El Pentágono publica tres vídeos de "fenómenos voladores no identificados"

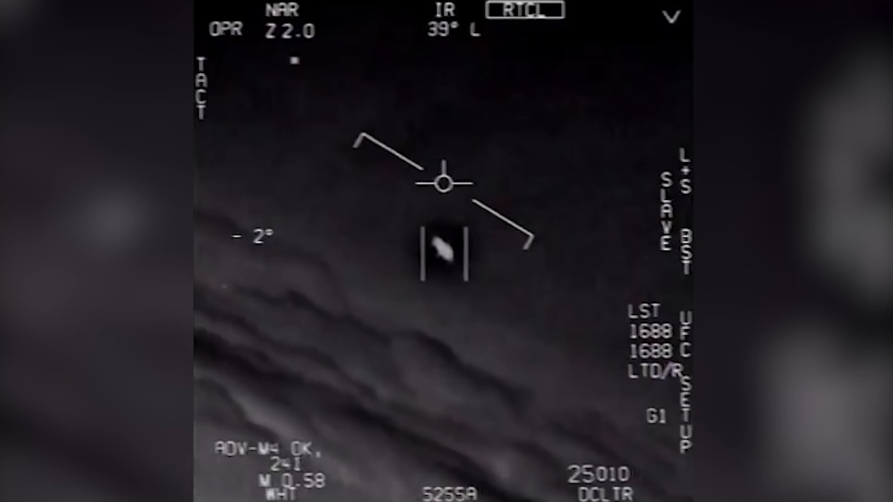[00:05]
El Departamento de Defensa de Estados Unidos ha publicado oficialmente tres cortos vídeos de la Marina, grabados en 2004 y 2015 con cámaras de infrarrojos, que muestran fenómenos voladores no identificados, después de que las grabaciones hayan circulado sin tener autorización desde 2007 y 2017.
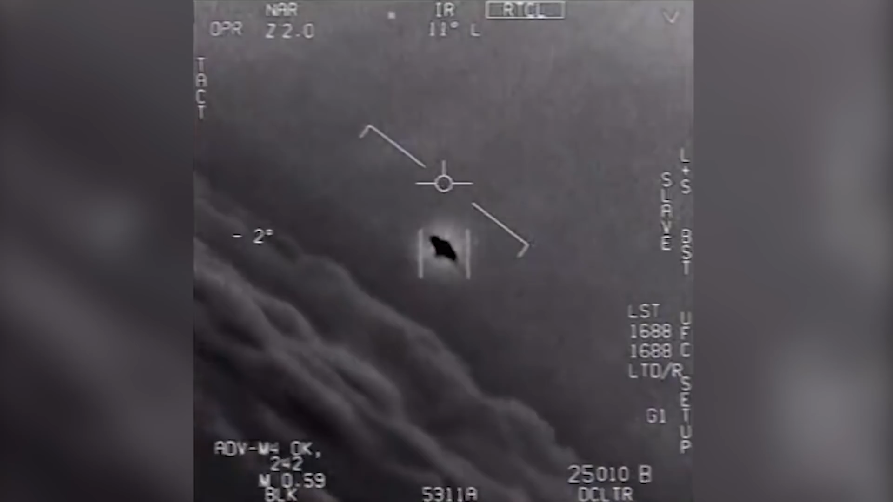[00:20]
De hecho,
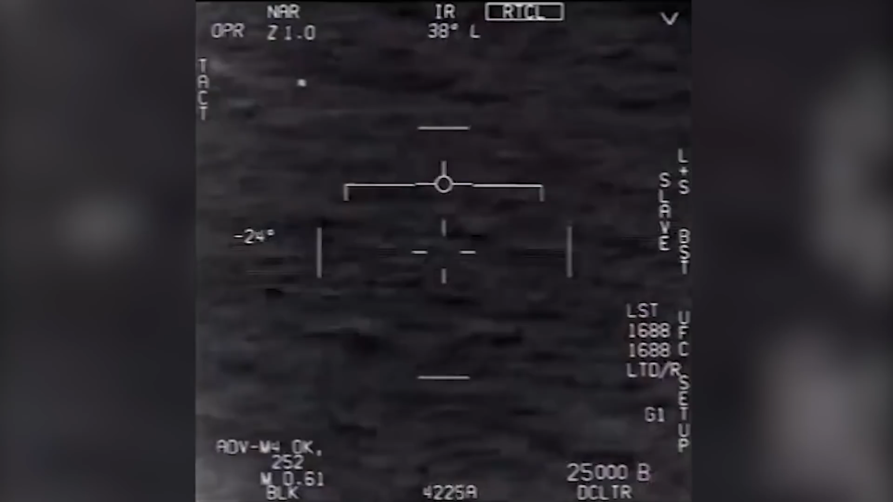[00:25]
en una de ellas puede escucharse al personal del Pentágono reaccionando con asombro a la rapidez con la que se mueve lo que están grabando,
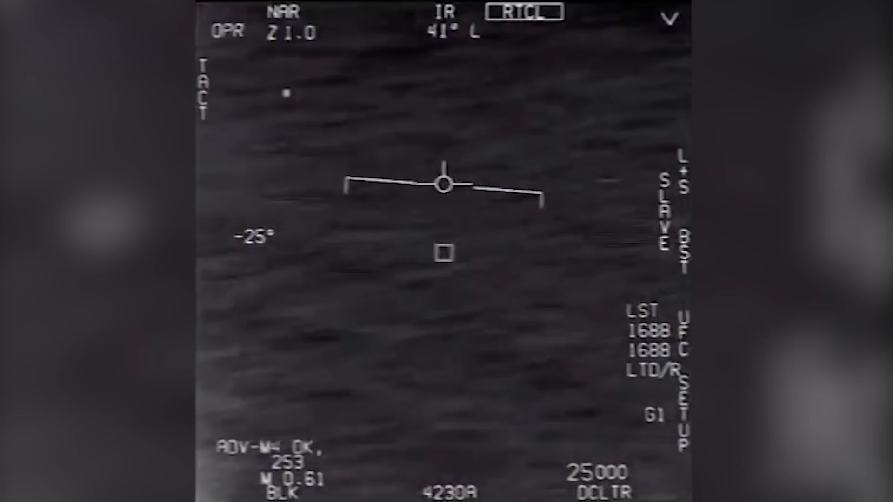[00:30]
mientras otra voz especula con que podría ser un dron. En el comunicado emitido por el Departamento, la Marina estadounidense reconocía que los vídeos que ya eran de dominio público habían sido grabados por el Pentágono. Así, después de una revisión exhaustiva, se ha decidido su publicación,